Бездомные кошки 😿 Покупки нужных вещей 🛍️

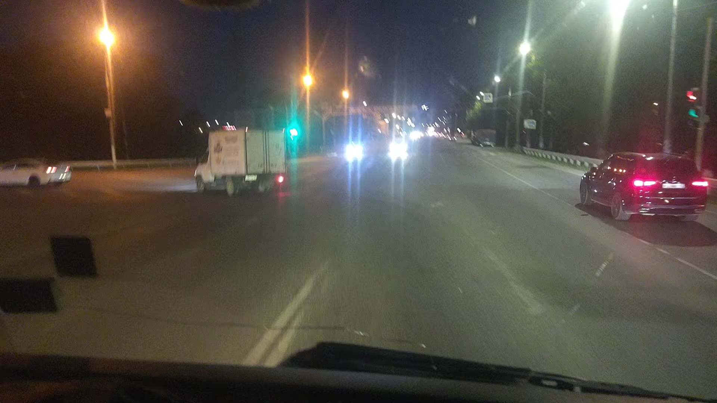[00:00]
Мы приехали в Краснодар, разгрузились и едем по окраине. Девчат, тут такой аромат стоит, вот просто невыносимо.
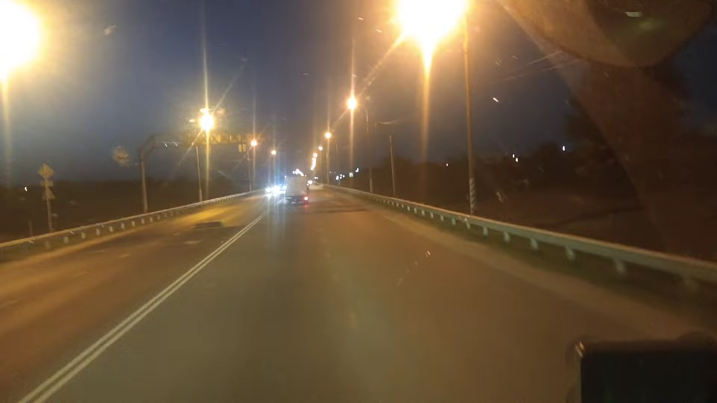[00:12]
Воняет канализацией ужасно, даже с закрытыми окнами невозможно ехать. Запах такой. И как тут люди живут в такой вони, ужас просто. К сожалению, по самому городу у нас не получится проехать. Ну вот, едем по окраине.